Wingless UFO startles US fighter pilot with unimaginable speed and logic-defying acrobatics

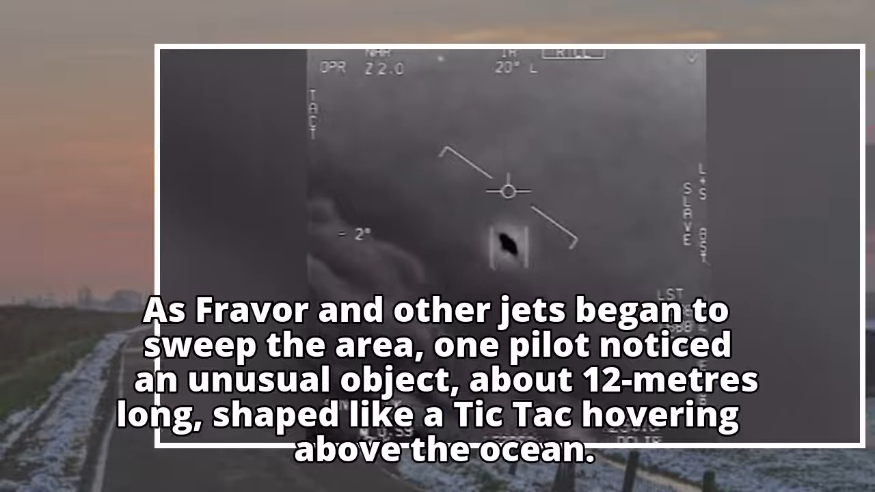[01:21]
one pilot noticed an unusual object, about 12 meters long, shaped like a TIC-TAC hovering above the ocean.